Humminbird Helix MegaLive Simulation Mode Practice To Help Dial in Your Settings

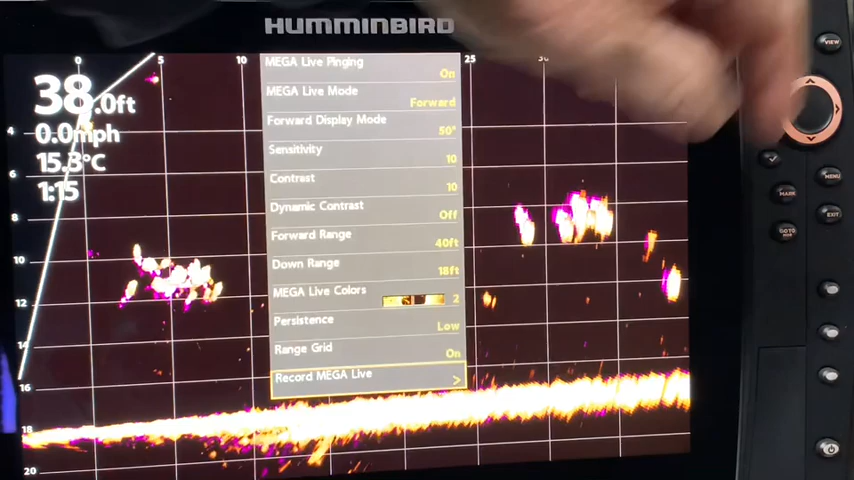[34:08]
On screen: depth 38.0 ft, speed 0.0 mph
Just be aware that if I do go with the record mega live option, I am going to need an SD card in there and it says that a chart card,
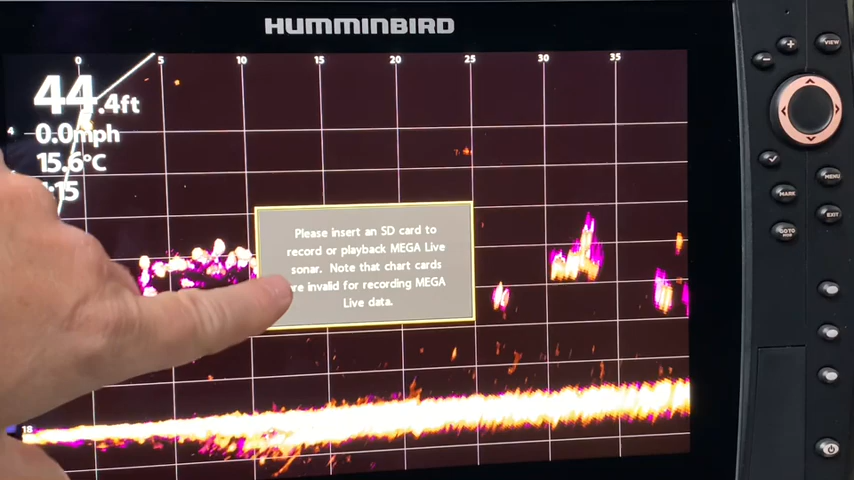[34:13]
On screen: depth 44.4 ft, water 15.6°C, speed 0.0 mph
like I have a Lake Master chip in there, I can't record on it. But I do have individual SD cards for the different lakes that I fish.
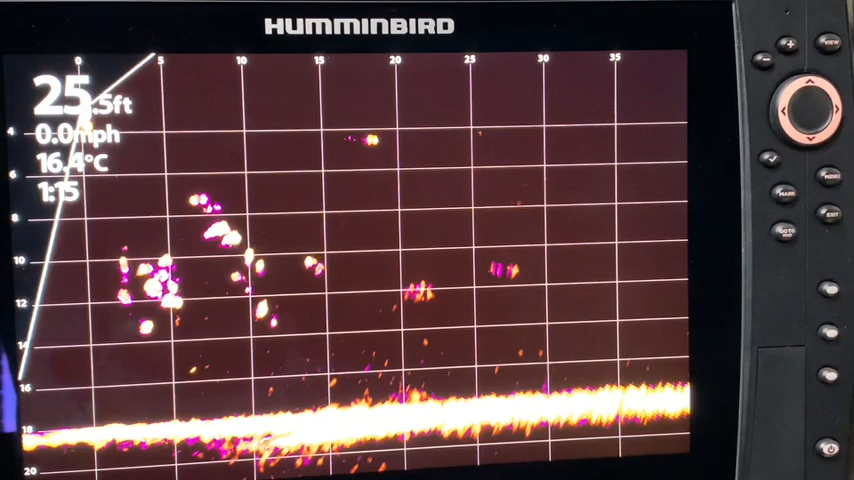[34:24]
On screen: water 16.4°C
So I would be able to record on that chip with my waypoints. So I do have that option.
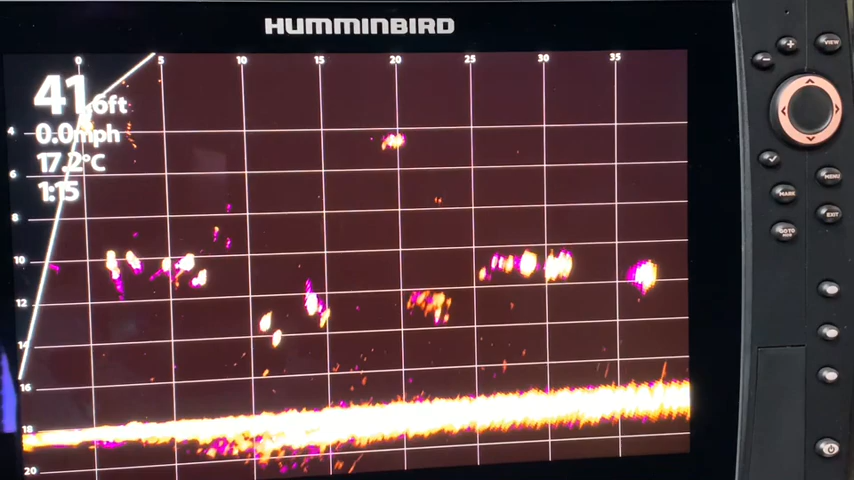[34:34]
On screen: water 17.2°C
And as I said earlier, it's something I am certainly going to explore. Just before I wrap up the video,
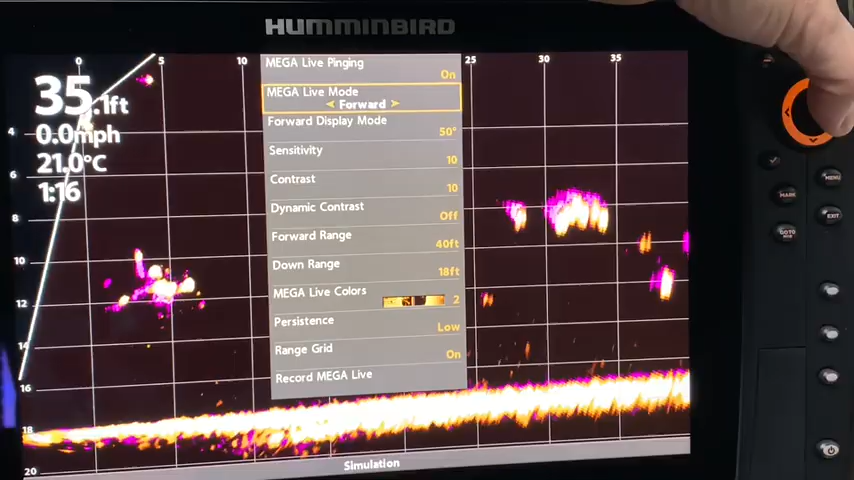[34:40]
On screen: depth 35.1 ft, water 21.0°C, speed 0.0 mph
let's just switch it to landscape mode and I'm going to exit out of that. I'm now in landscape mode. One of the videos I did watch from somebody else was that when you add persistence mode in landscape,
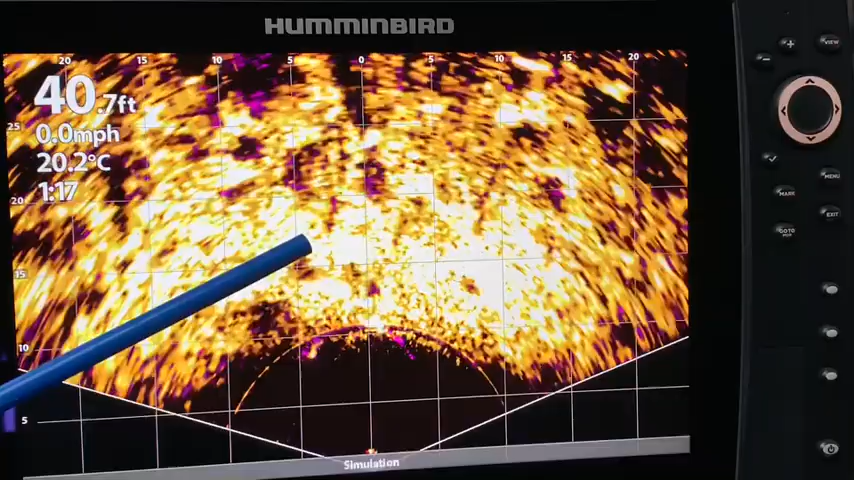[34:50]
On screen: depth 40.7 ft, water 20.2°C, speed 0.0 mph
you can see that there's some purple, there's some fish moving around because it tended to be harder to see.
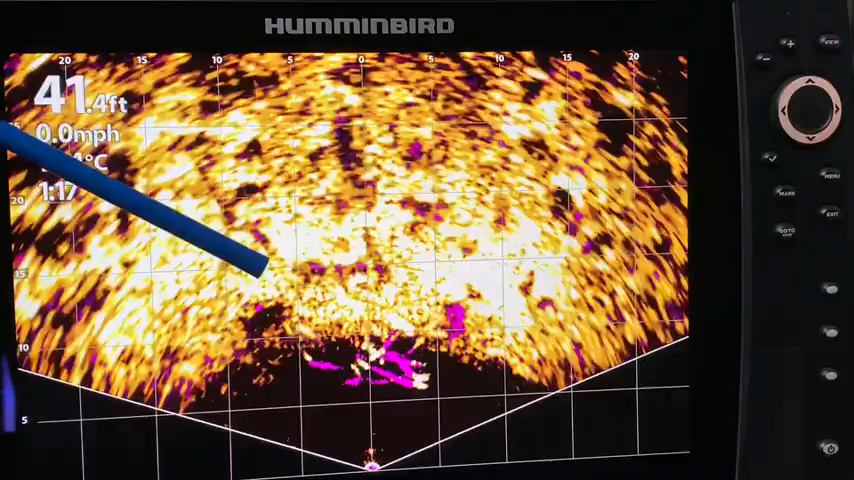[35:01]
On screen: depth 41.4 ft, speed 0.0 mph
But if you're just strictly looking for fish in landscape mode, then putting that persistence mode on is something that will definitely help. But let's just take a quick look at the express menu. And you can see that there is sensitivity contrast, dynamic contrast, landscape range, colors, persistence, range, grid, and record mega live.
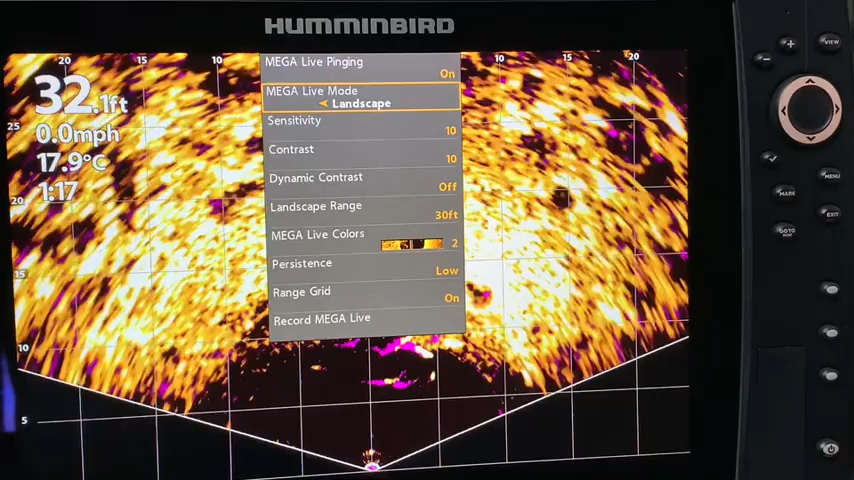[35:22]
On screen: depth 32.1 ft, water 17.9°C, speed 0.0 mph
So it is very similar to the express menus for down mode and forward mode. When you play with your Humminbird unit in simulation mode, you are doing absolutely no damage to the transducers in any way, shape, or form. And when you go to a trade show and you go into the Humminbird booth,
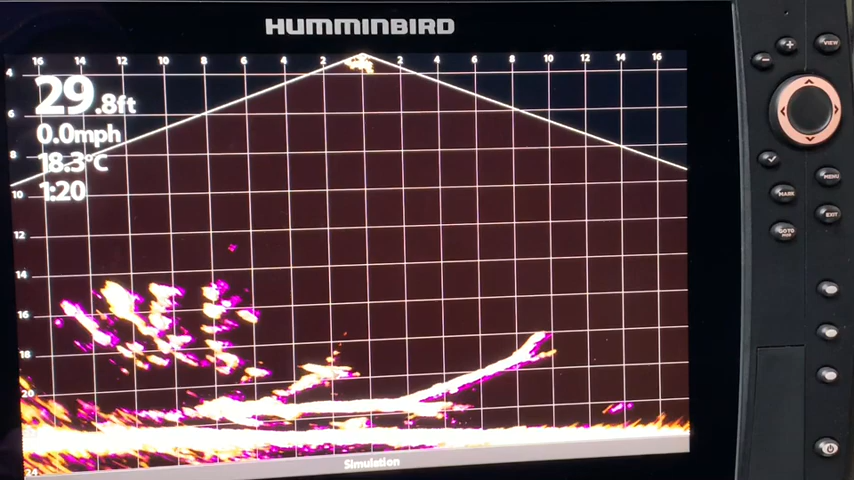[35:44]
On screen: depth 29.8 ft, water 18.3°C, speed 0.0 mph
the units are always set up in simulation mode for that reason. So it is a great opportunity to play with your units and to learn how to dial them in. I hope that I have proven that to you in this video. And I certainly learned a lot myself and I have definite ideas of what I want to do the next time on the water.
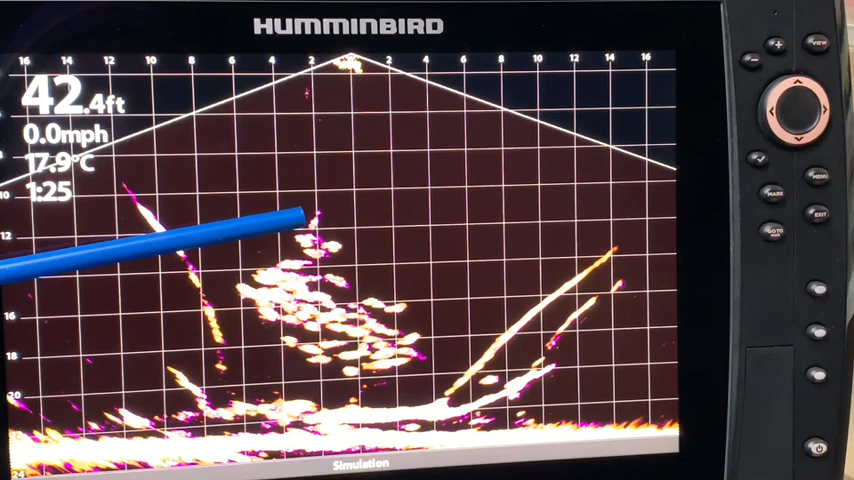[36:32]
On screen: depth 42.4 ft, water 17.9°C, speed 0.0 mph
Before we totally wrap this up, let's go back to the down mode. And we've added the range grid and we've added the persistence mode. You can see the bait going up and down there. And it's just been a really cool learning experience for me and hopefully for you as well. And I really appreciate those of you taking the time to watch. I know some of my videos are lengthy, but I do try to be very detailed in how I get my images dialed in to the best of my ability. So if you have any questions or comments, I always invite them.